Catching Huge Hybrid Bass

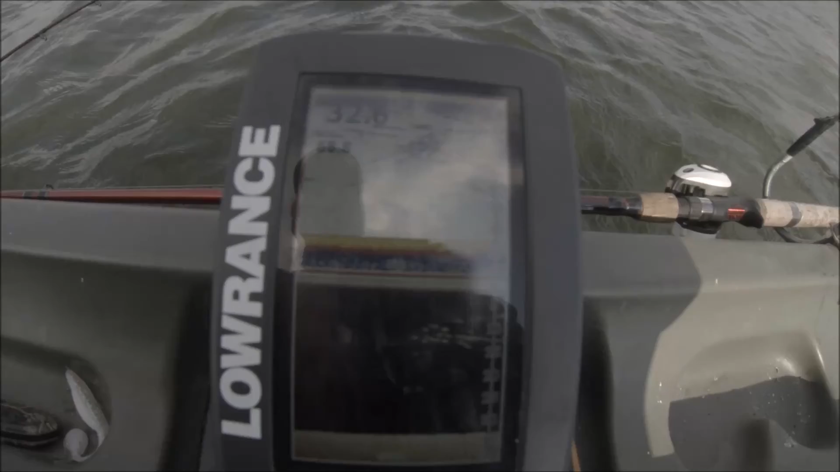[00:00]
they are right there. There they are. That's what I'm looking for right there. Just pull and drag.